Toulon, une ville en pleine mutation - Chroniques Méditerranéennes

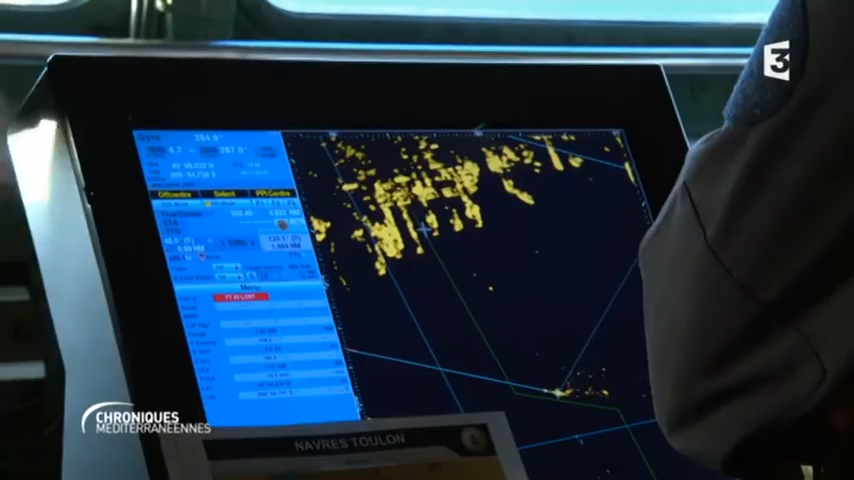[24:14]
Le commandant est en train de venir chercher son axe de présentation. Il a une aide, tu vois ce qu'on a là-devant ? Voilà. Il va venir chercher son axe de présentation pour pouvoir évaluer tout de suite, présenter loin, et mieux citer beaucoup plus la dérive.